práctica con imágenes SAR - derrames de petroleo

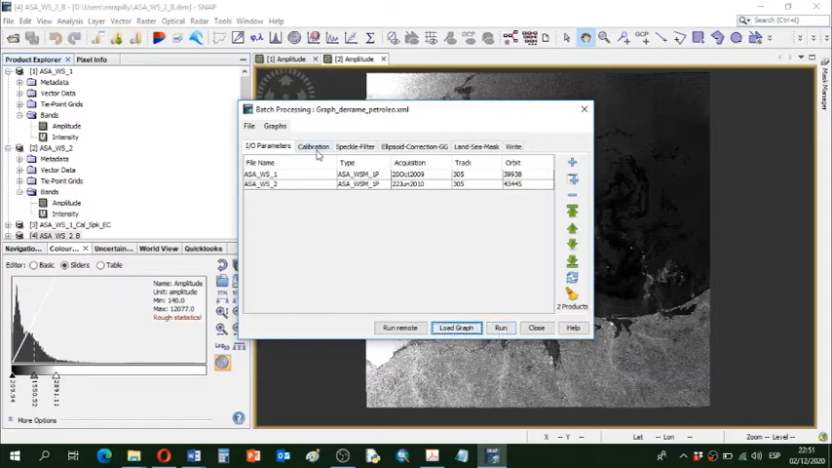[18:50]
simplemente damos clic en Run y se aplican esas etapas sobre la lista de imágenes que tenemos acá en parámetros, por ahora no vamos a usar eso,
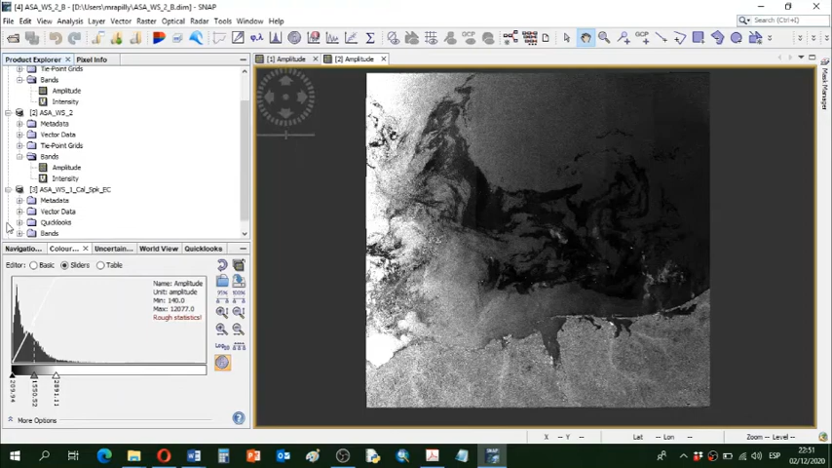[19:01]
entonces vamos a ver los resultados de la primera imagen, tenemos esto, entonces ya la imagen inicialmente
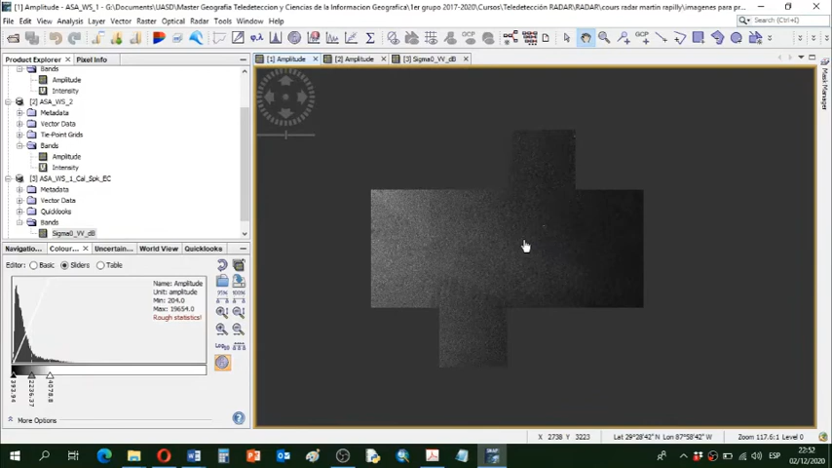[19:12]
que era esta, queda aquí eh, voy a acercarme porque la resumción es la misma,
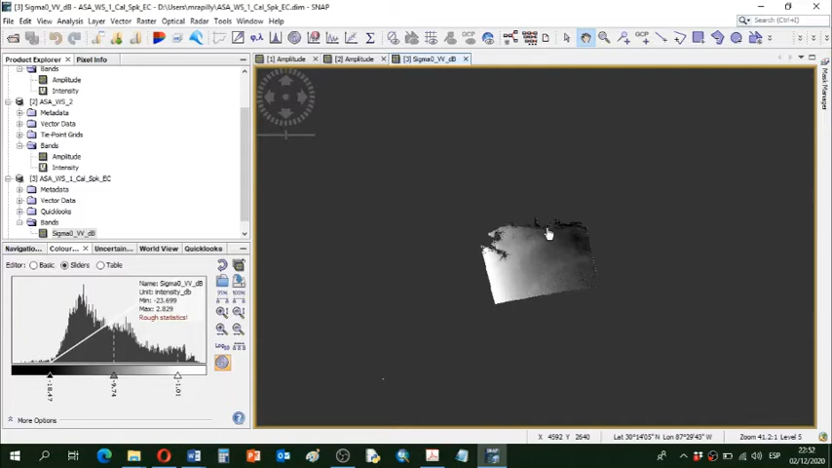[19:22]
queda aquí orientada correctamente o referenciada y se ha quitado la tierra,
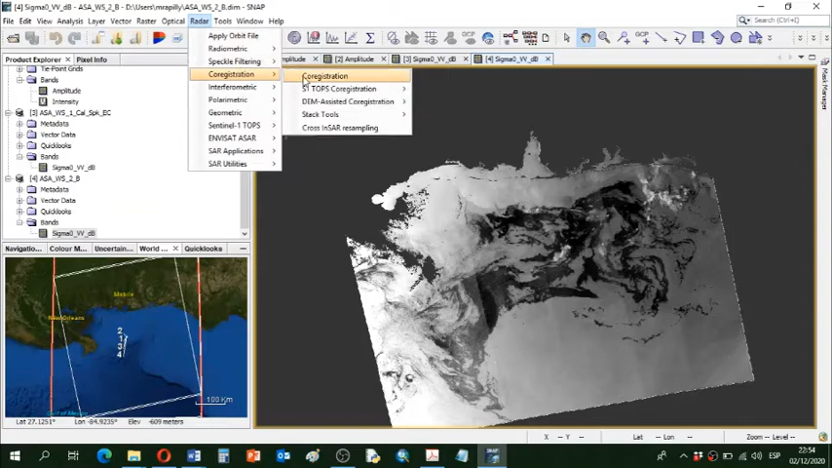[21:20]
stack tool crear stack damos clic acá para cargar lo que está en el panel de capa
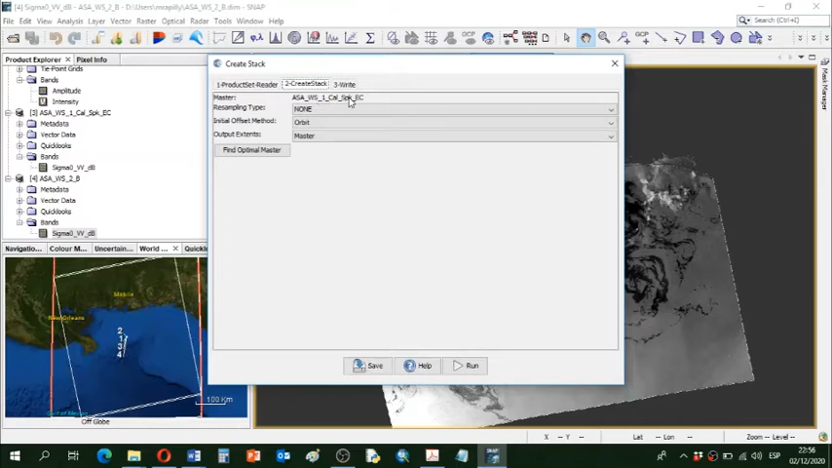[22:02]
aquí definimos la imagen maestra que se olvida de referencia el tipo de remuestreo el signo próximo y la información que se usará para asociar las dos imágenes aquí las o la órbita o la geolocalización del producto vamos a usar esta segunda opción y aquí el resultado en salida el stack vamos a
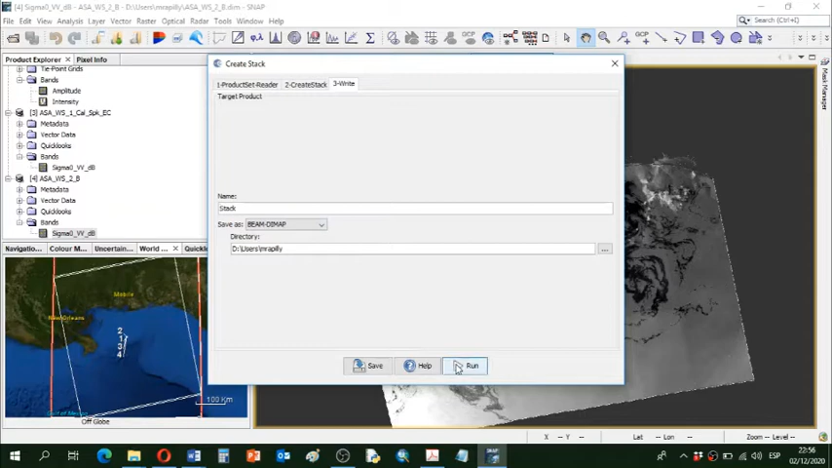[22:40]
quitar todo eso dejar solamente ese nombre de stack damos clic en correr ya tenemos el stack creado que aparece aquí en el panel de capa